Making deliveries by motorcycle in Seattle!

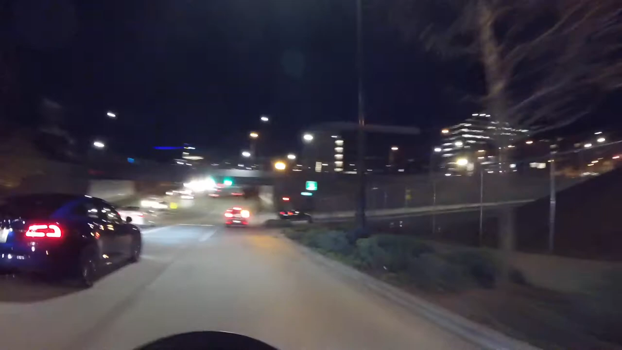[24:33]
And yeah, so I stopped working kind of early because I'm not wearing enough clothes and it got cold. Still kind of windy.
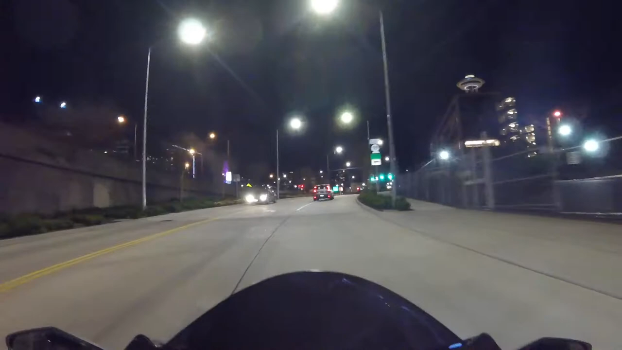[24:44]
And I do also have a 9-to-5. Yeah, I know, it was red. Here's the tunnel. The long-awaited tunnel. They were digging this out for a long time.
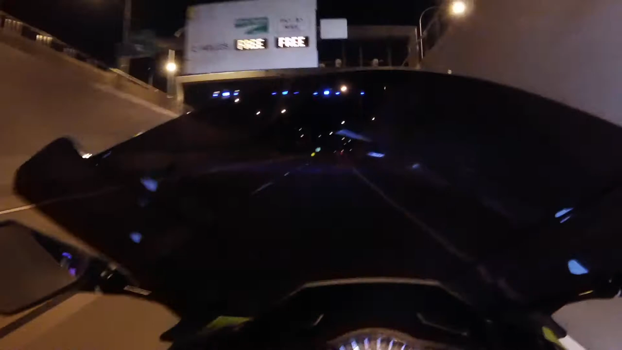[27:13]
And back into the wind! Ah!
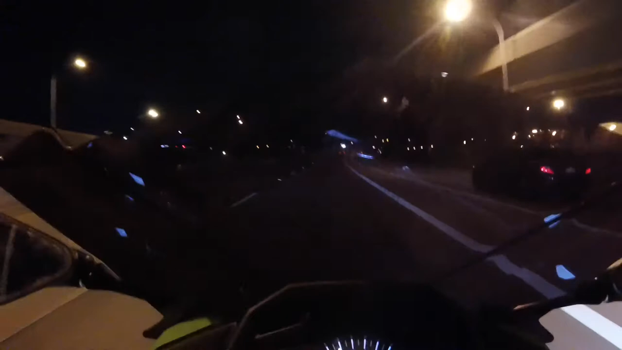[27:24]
Get out of this guy's blind spot.
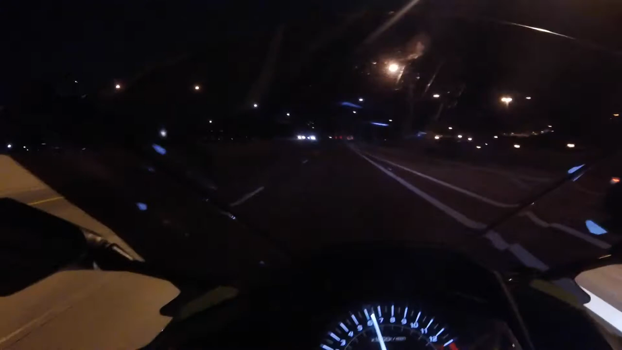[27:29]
Windy! I think I'm actually not going to go on top of the bridge because I am freezing my damn ass off right now.
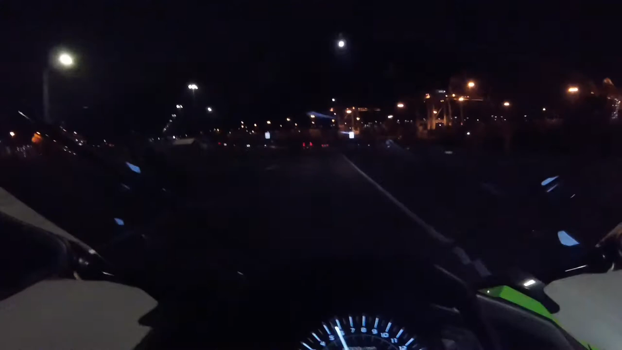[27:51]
The jeans I'm wearing are not the thickest. And under the jacket I have a t-shirt. And I am cold.
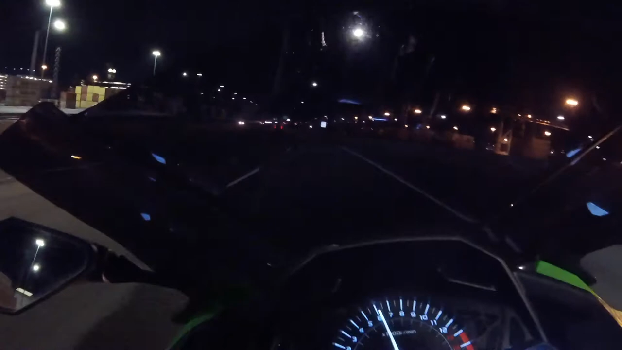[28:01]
There's Starbucks over there. And those are the docks. This concludes your tour of downtown Seattle.